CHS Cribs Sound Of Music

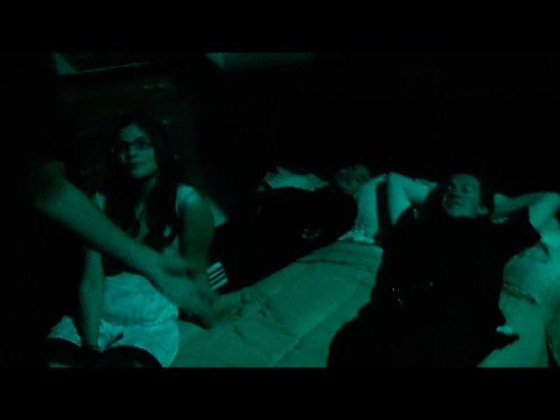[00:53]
Yeah, you know how it goes. Here it is. It's my little lamp. It's how I read at night. And then I got a nice little drawer down here. And look at this. I got a nun, but nun's gotta move.